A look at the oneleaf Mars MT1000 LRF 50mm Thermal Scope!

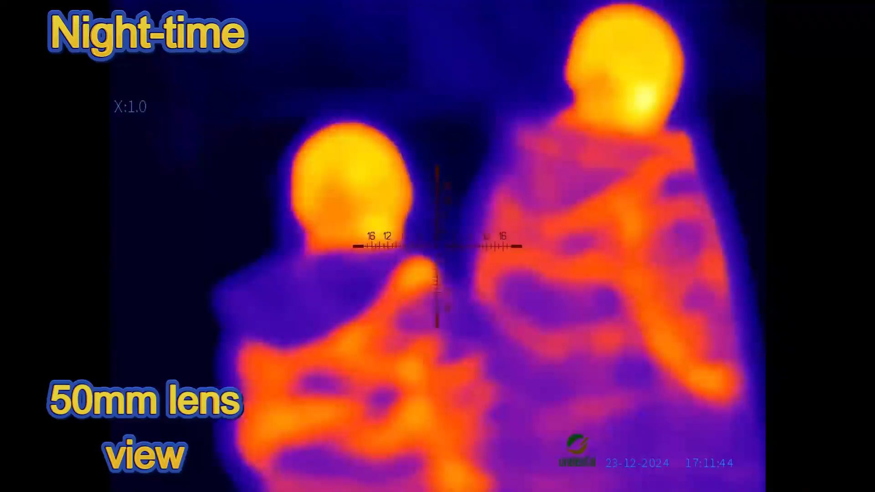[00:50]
I'll try and focus them in yeah, that will do
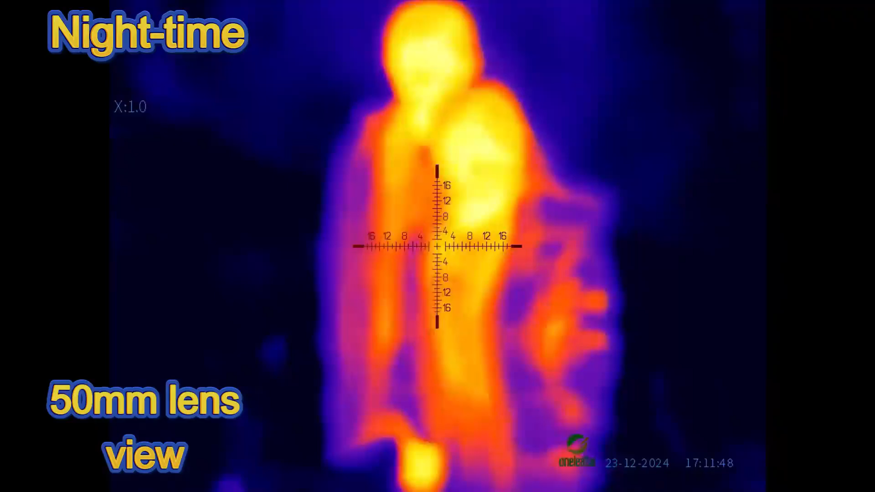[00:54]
There we go focused in again Let me just range to target if I can
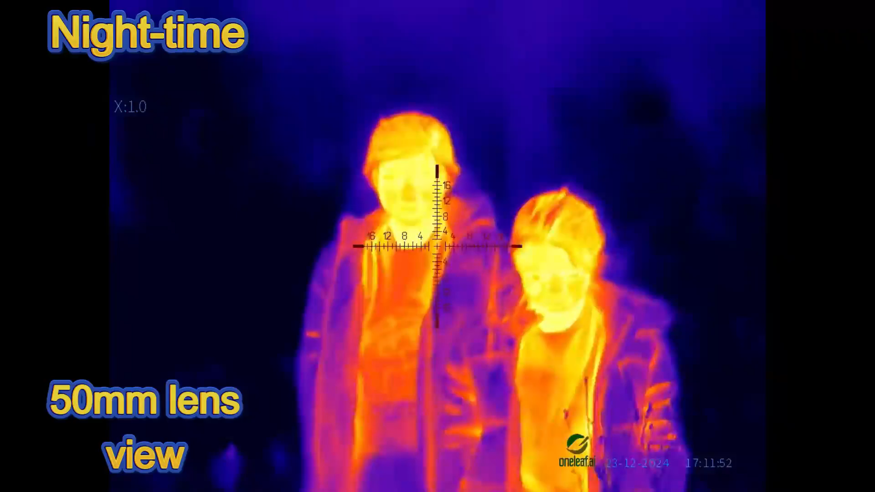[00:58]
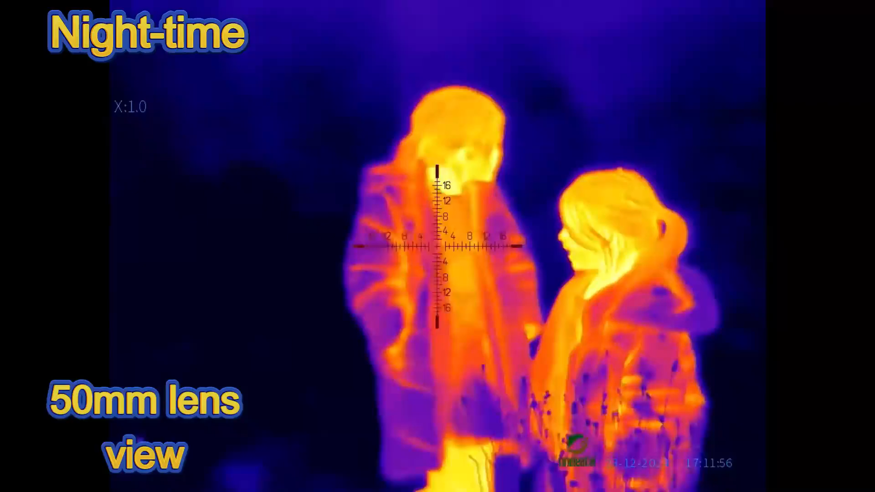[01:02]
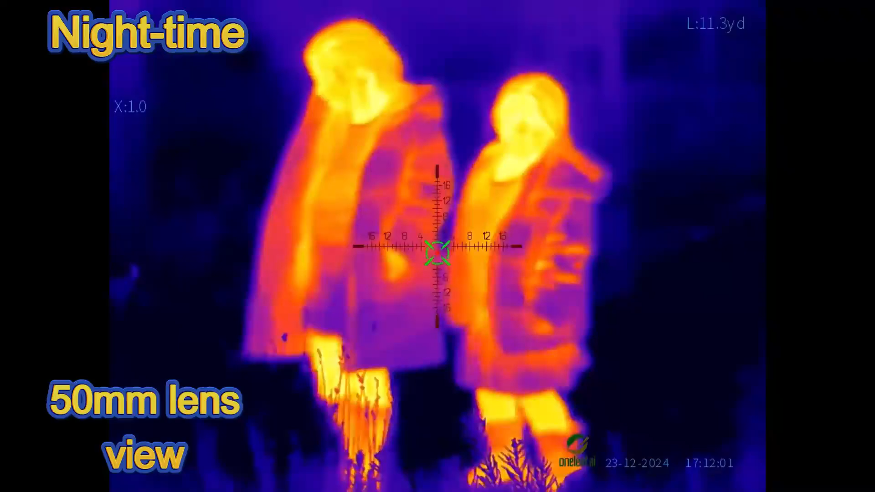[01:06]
That's 11.5 yards All right, hold still
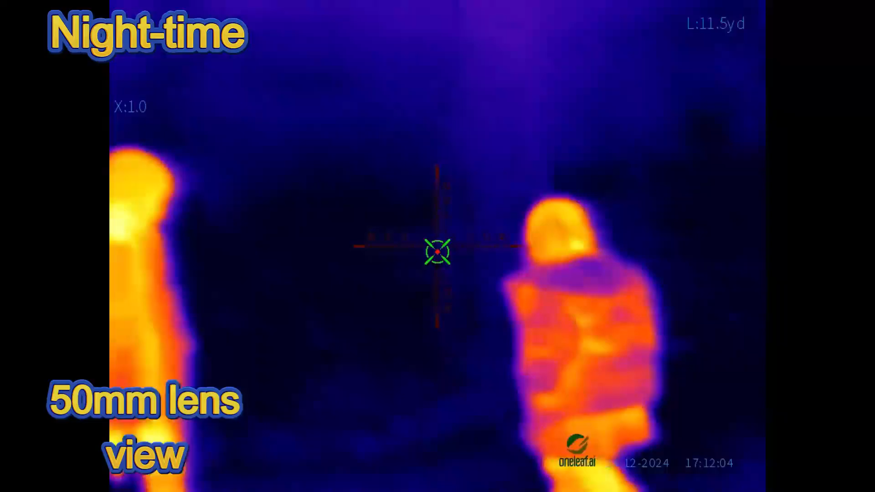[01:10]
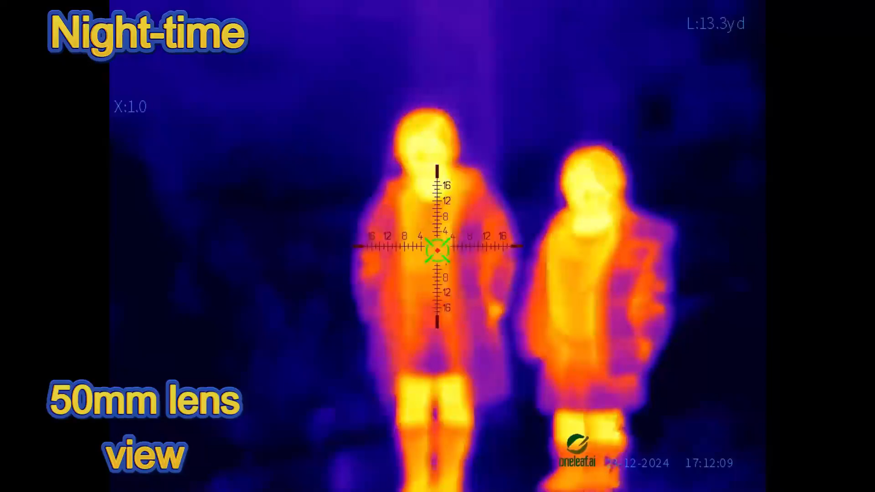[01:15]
13.8 yards. I'm just focusing a bit better.
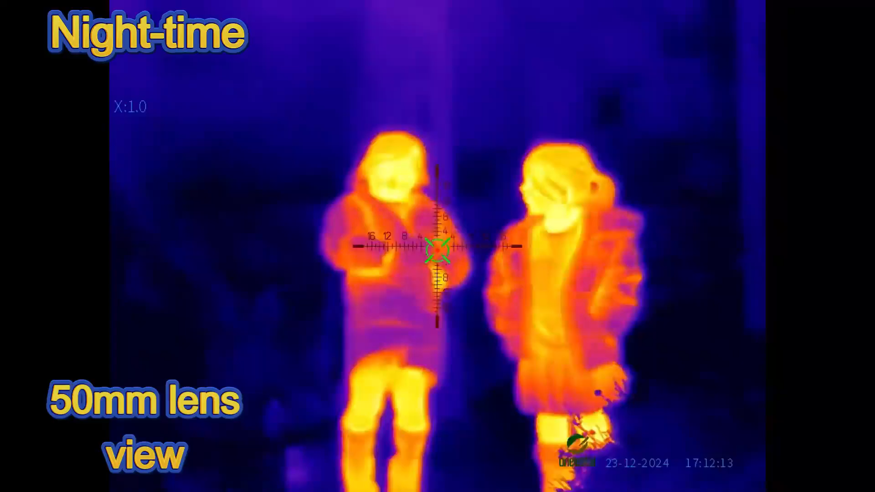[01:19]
Okay, so that's in ironbow
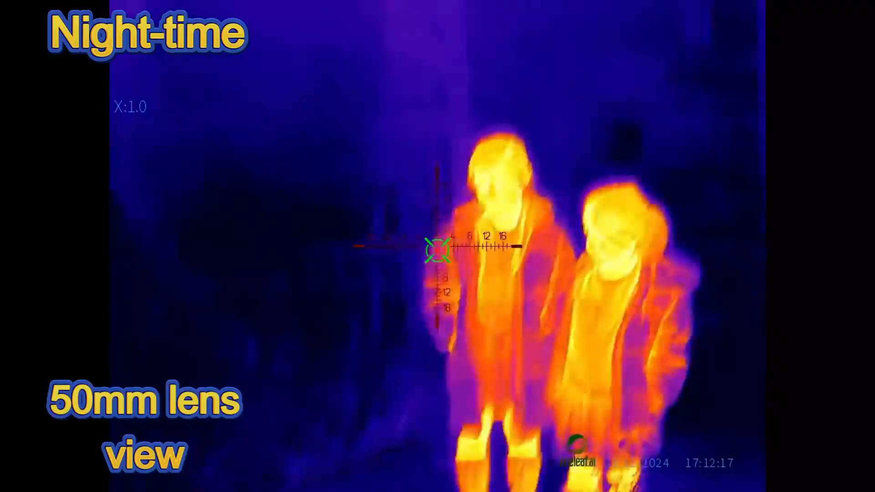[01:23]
All right, that's see Eliza there
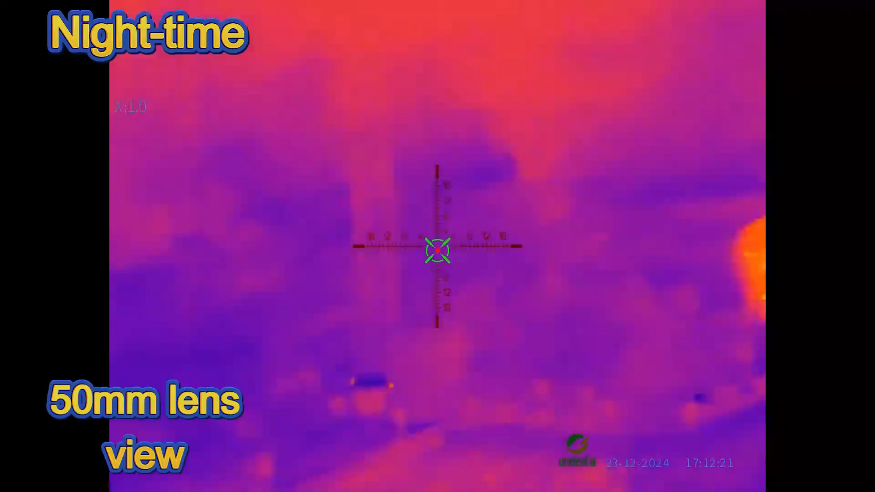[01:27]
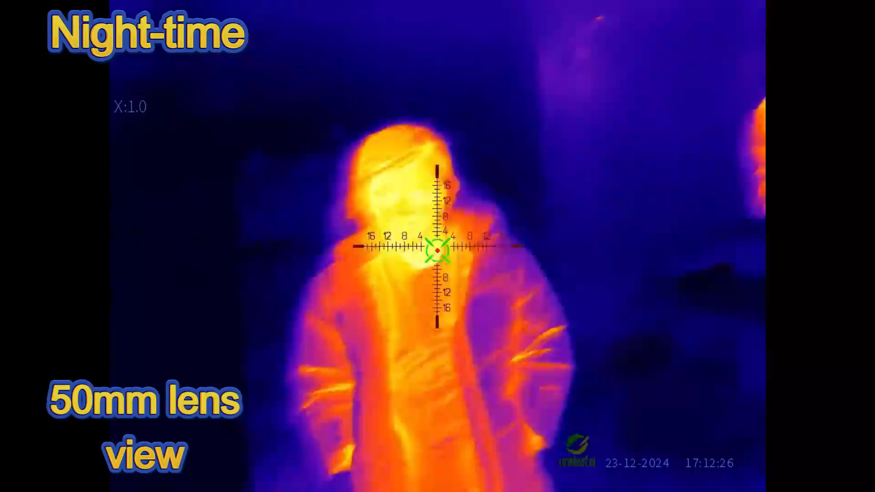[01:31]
All right, then you go up there Okay, we're now in rainbow
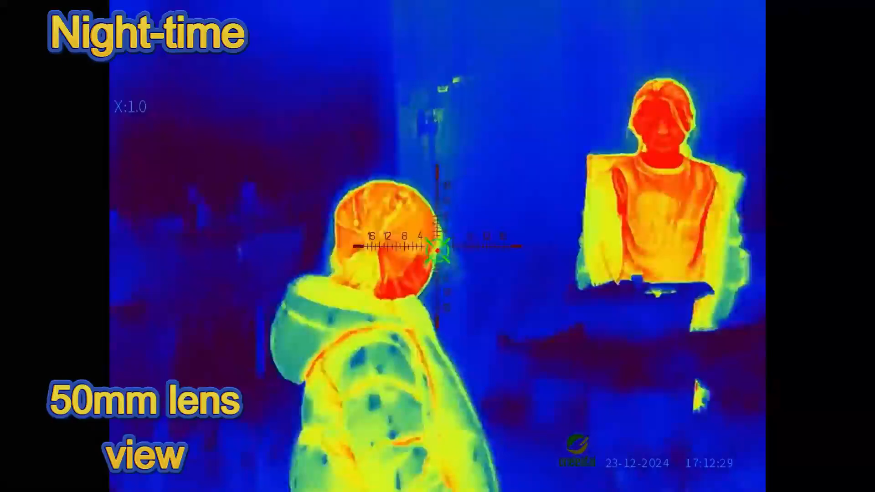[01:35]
And now we'll go into night
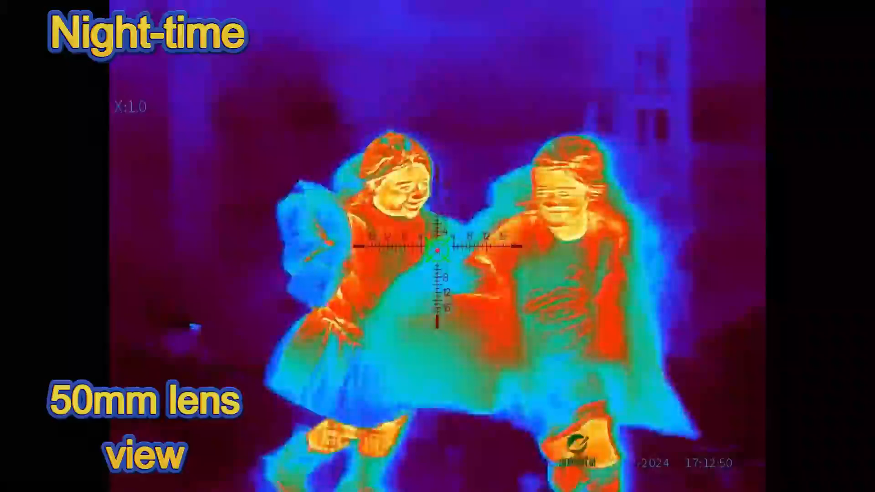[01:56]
Okay Now we're in red hot you can see
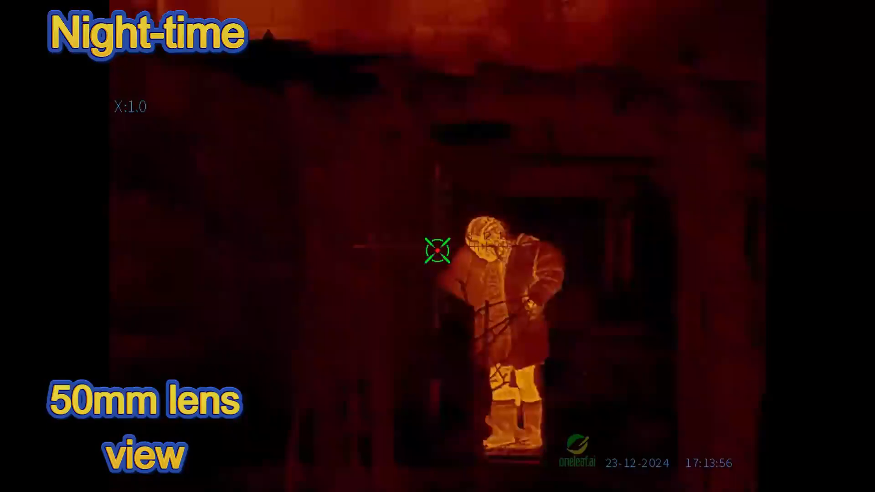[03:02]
If I go There we should get her there
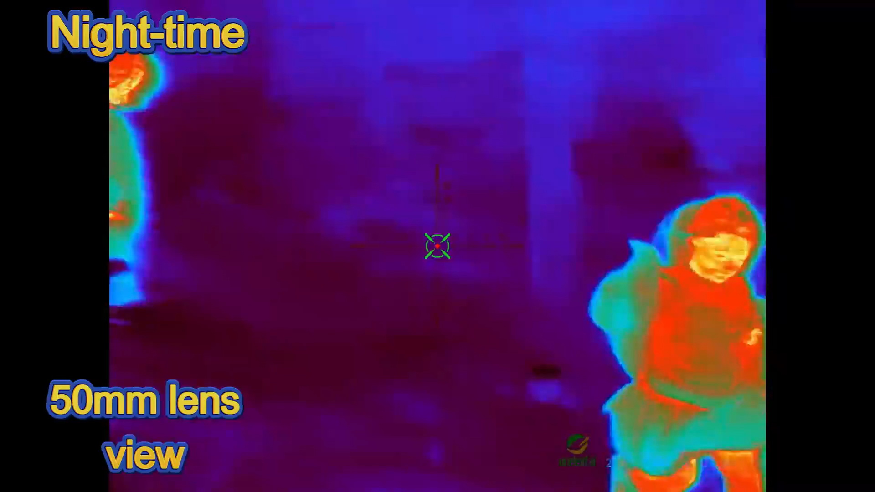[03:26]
Obviously you need to refocus is it coming further up the garden But Pretty clear I think